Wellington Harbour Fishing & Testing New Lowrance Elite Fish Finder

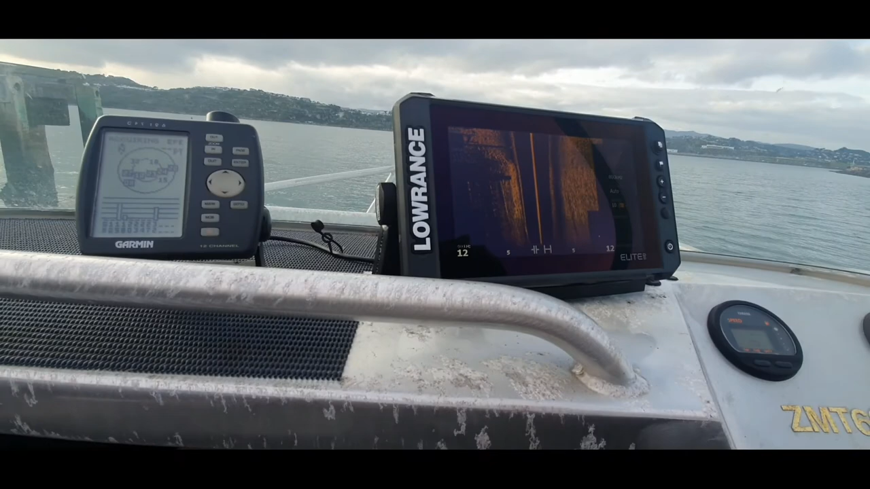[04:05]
See, that looks like a camera. It's on side view. What do you mean side view?
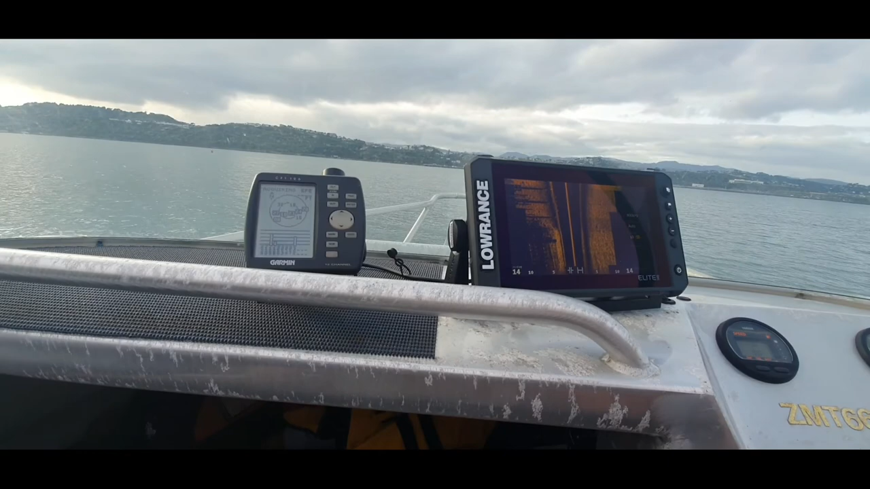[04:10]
So that's the sides. That's us out the middle. Wow.
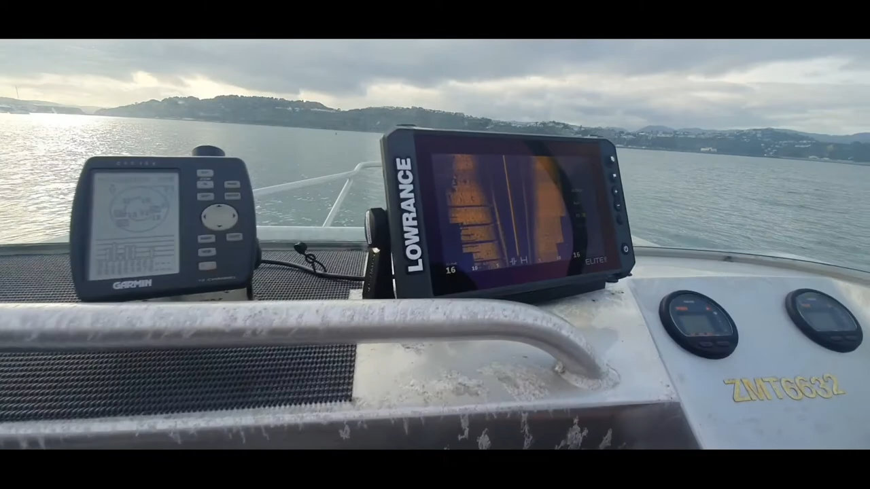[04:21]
Okay, as you can see from last time, we don't have this new machine here. What is it, Trev?
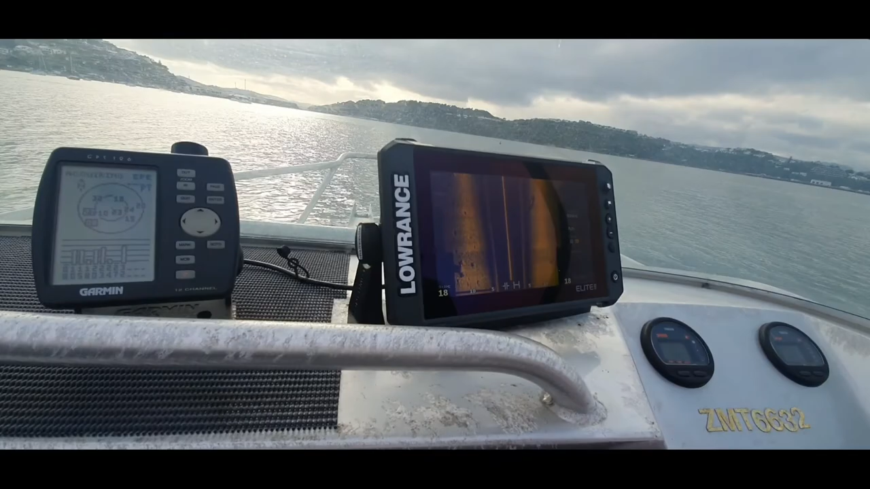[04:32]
Lowrance Elite. Lowrance Elite. What's it? Fish Finder, Chart Plotter, GPS. Fish Finder, Chart Plotter, and GPS, and you name it, it's a combo,
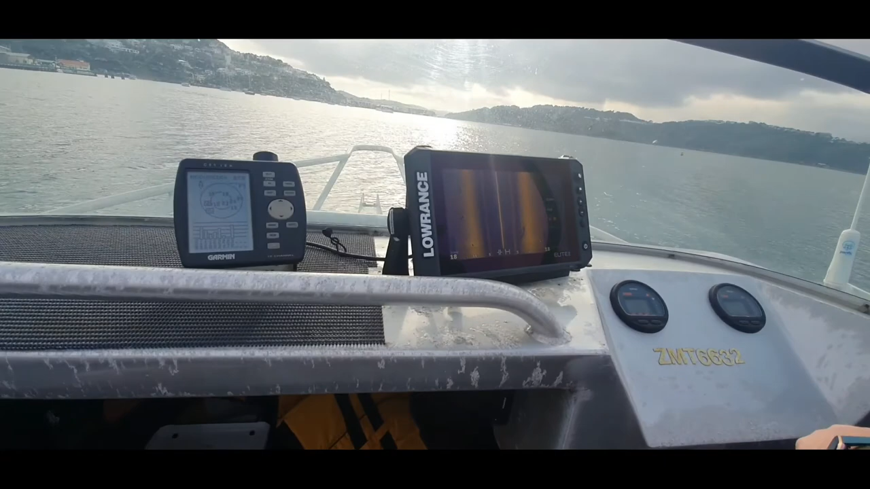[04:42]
it's got everything in it, so there's no excuses for nice big fish or some decent fish. Shows up the lumps.
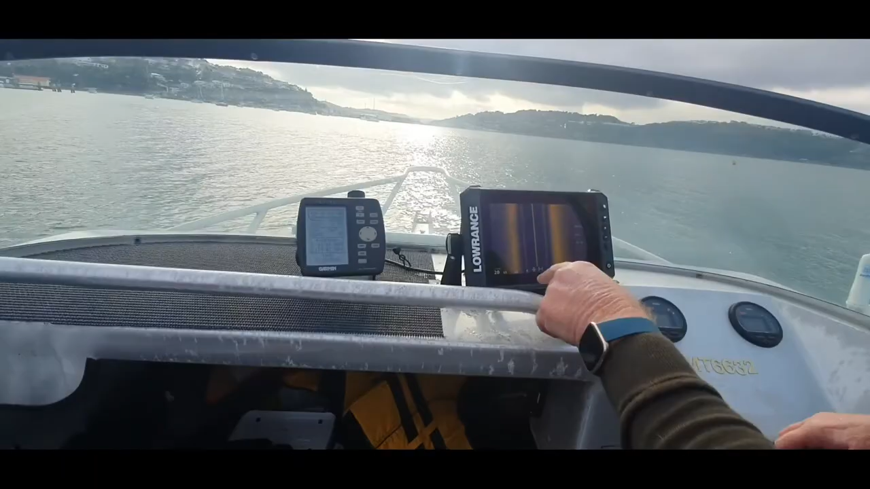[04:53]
See? What's that? So, some crap over in here. Yeah. I think there's more there. Because apparently it shows up. That could be a reef if we're out. On deep, yeah. There's a rock there. Yeah. Wow. Wow. say, yeah, that's a rock out over here. Yeah. I've actually seen that rock when I've been getting scallops in here. Right. Well, I think I need to invest one of those.
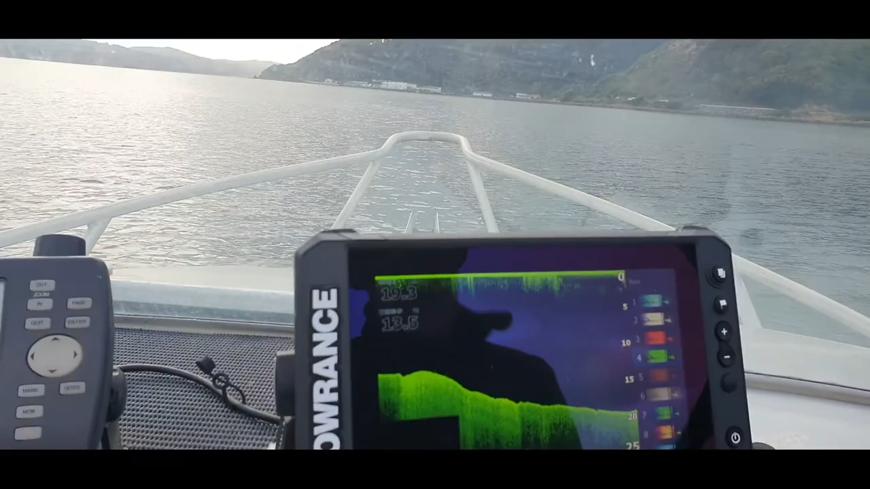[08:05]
Yellow, it'll be fish. Yellow? Yeah. Wow.
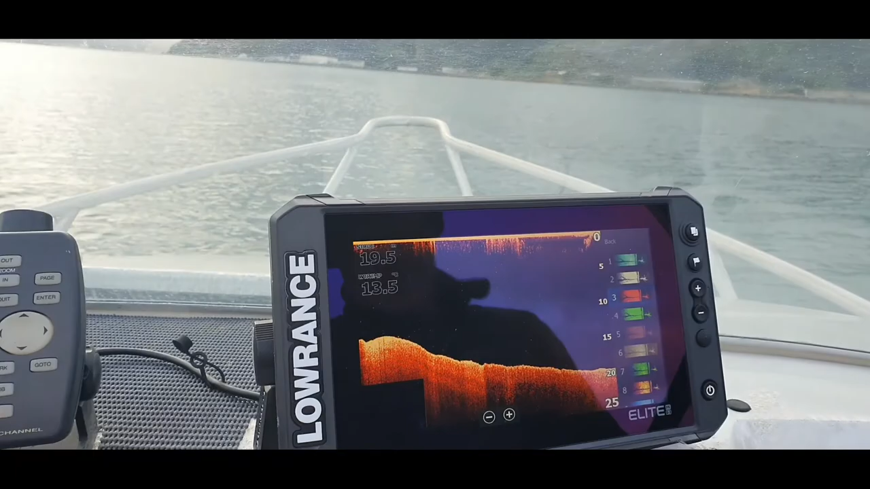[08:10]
So if you get yellow, yeah, it's fish. Do they tell you what kind of species of a fish? Nah. Bit backward, eh?
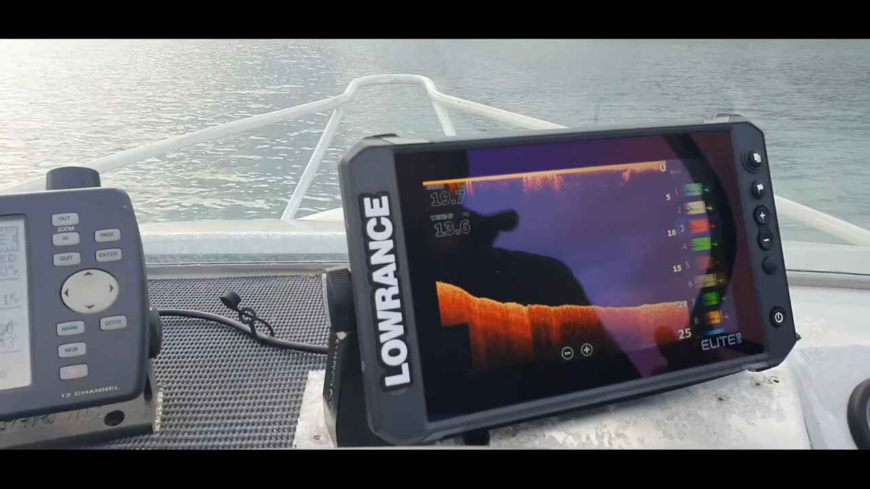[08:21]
You'd think if late model thing like this would tell us what fish they are. Yeah.
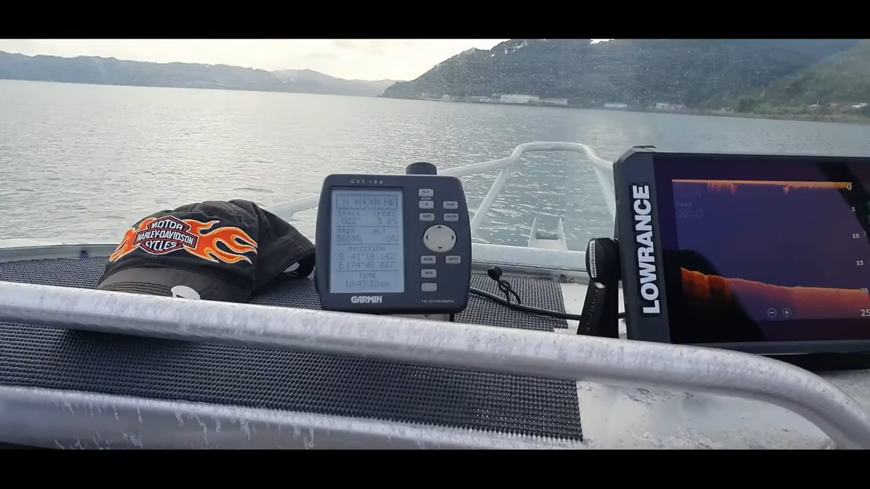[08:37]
At the moment, we're just playing around with this new transducer.
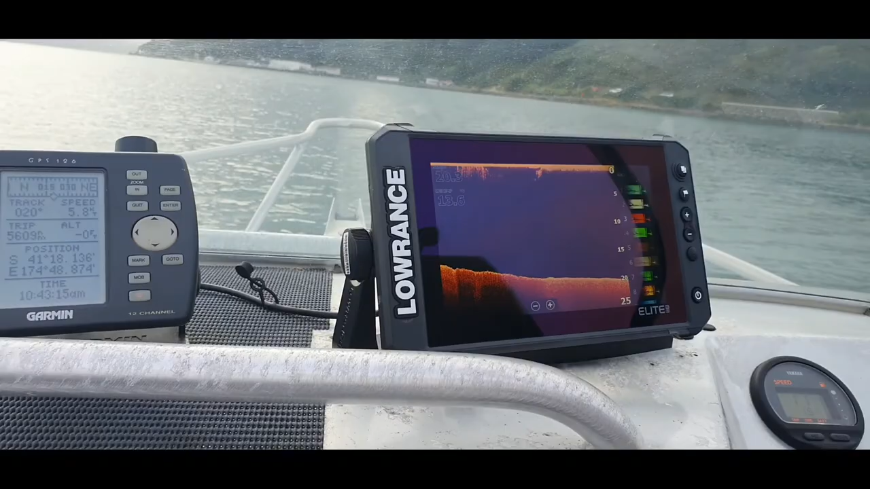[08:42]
That's the first time we've been in the water. Does it say what depth we're at? Sorry. What are they? They 20.7 meters.